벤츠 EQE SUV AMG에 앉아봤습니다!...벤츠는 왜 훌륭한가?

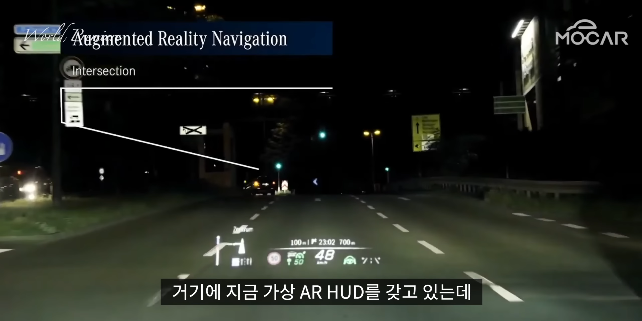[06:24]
거기에 지금 가상 AR HUD를 갖고 있는데 그런 것도 굉장히 인상적이고요. 앞에 있는 헤드램프가 앞쪽에 프로젝션으로 글씨를 앞에다 써주고 있어요.